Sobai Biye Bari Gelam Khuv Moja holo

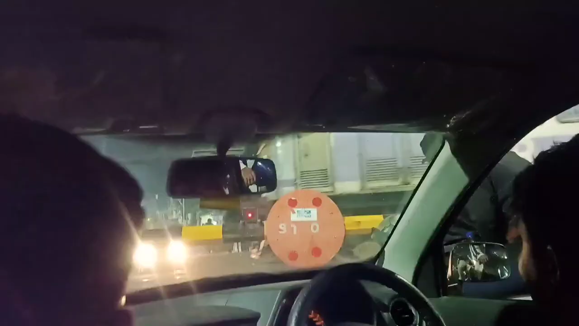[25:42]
ওই দেখো ট্রেনে সিগন্যালে আটকে গেলাম, ওই দেখো এখানে যাতায়াতে আমরা সবসময় আটকে যাই।